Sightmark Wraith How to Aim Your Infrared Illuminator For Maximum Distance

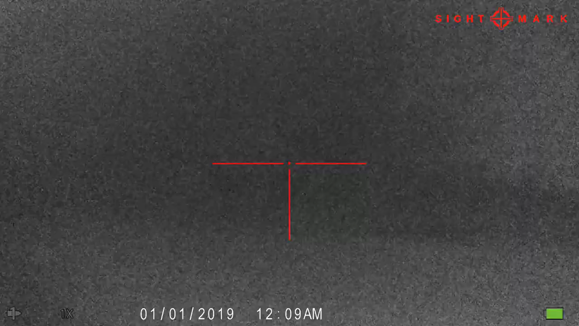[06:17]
that it is gonna get right there
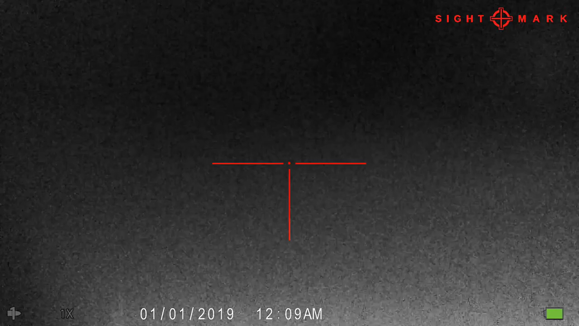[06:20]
but what I need to do is adjust the clarity of the scope which is the focus
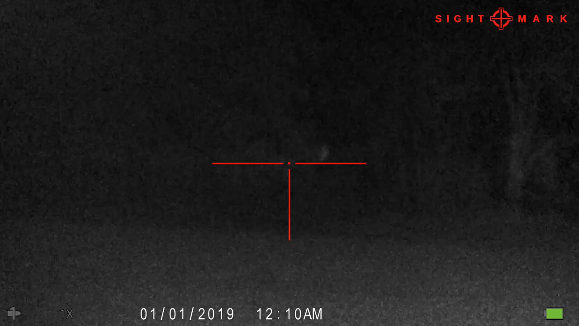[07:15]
all right so on this one being that the light is so close to the scope you're gonna want to push the light once you find the center left right you're gonna want to push the light up and then bring it back down because if you bring it too close to the scope what it does is it bounces off things
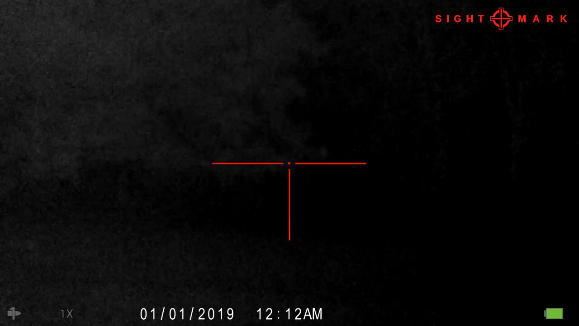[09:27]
all right so that is 400 yards right there we're gonna slowly pan around something there
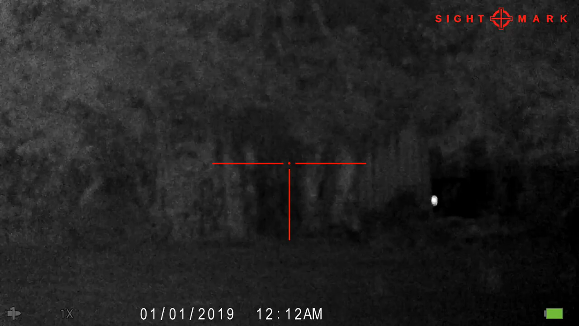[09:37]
I think that's a reflector we're
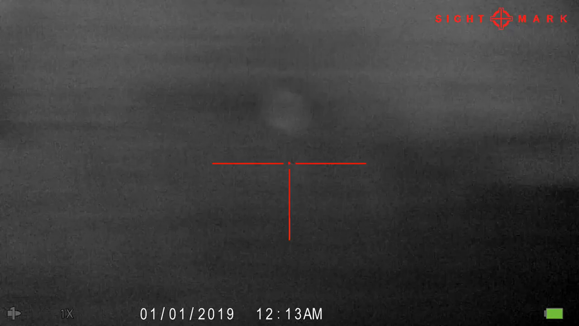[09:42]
gonna go and it seems like I'm going fast but I'm moving really slow I'm gonna show you what it looks
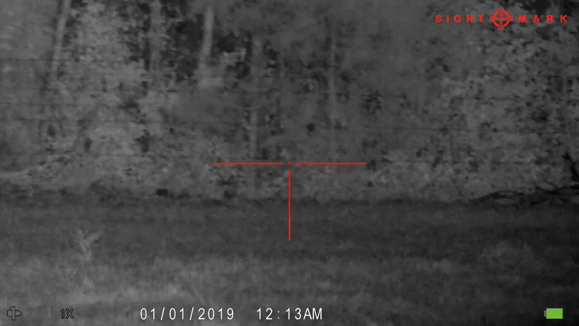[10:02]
okay that's a hundred yards no
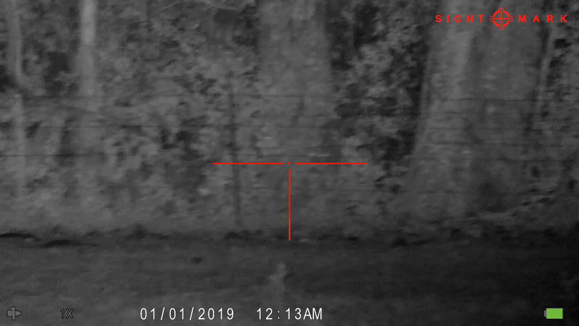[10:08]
problem now I'm gonna slide around to two hundred that is a cow feeder now
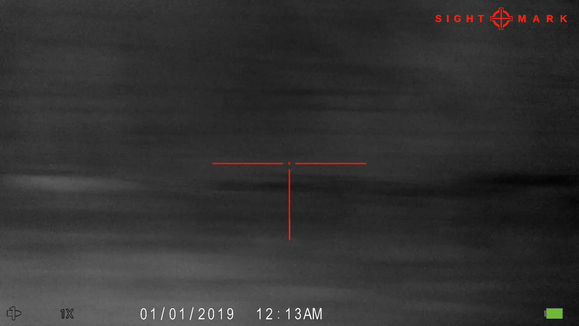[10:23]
I'm gonna go around to two hundred I believe that's around
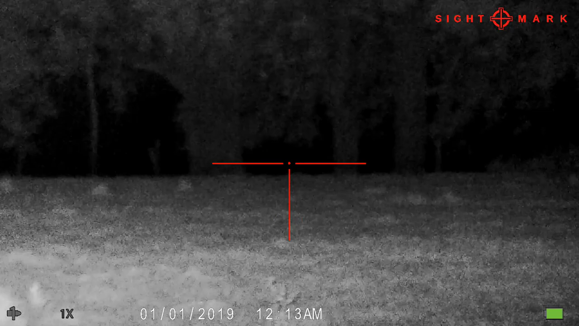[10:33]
two hundred right there it's really close I'm gonna adjust my focus you definitely want to adjust your focus when you're going to different distances my
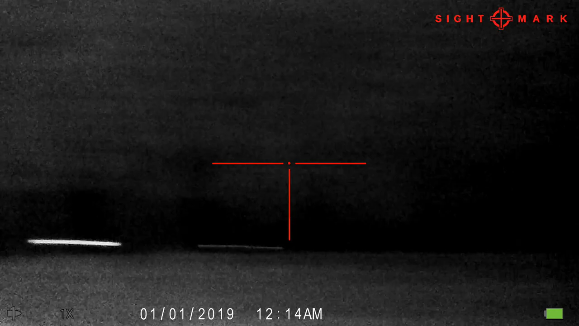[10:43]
last recording I did I actually did not adjust the focus and it's really fuzzy
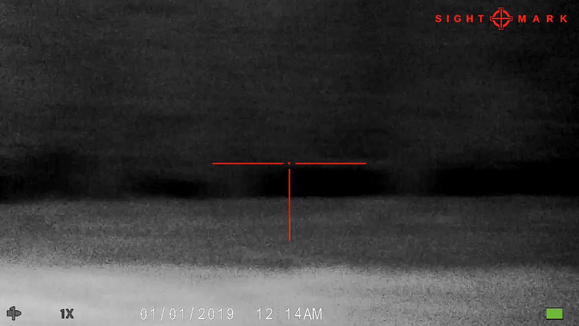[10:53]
so you got to adjust it at different distances now I'm going to three hundred
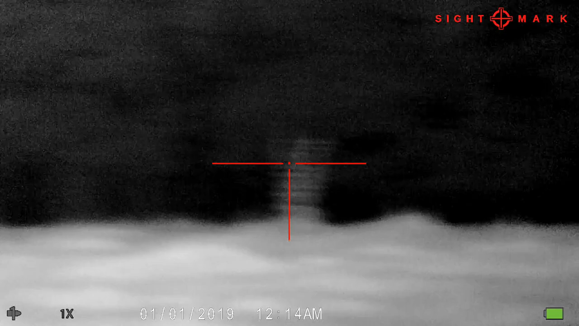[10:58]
yards three hundred should be
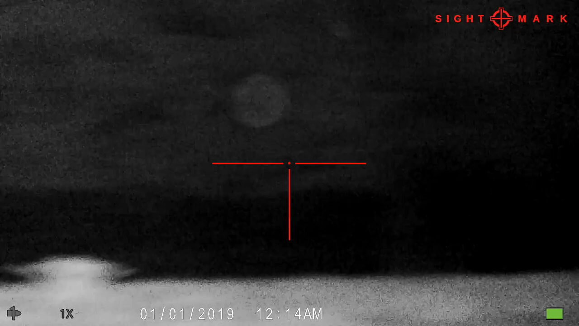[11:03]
somewhere right around in there that's three hundred yards just my focus it's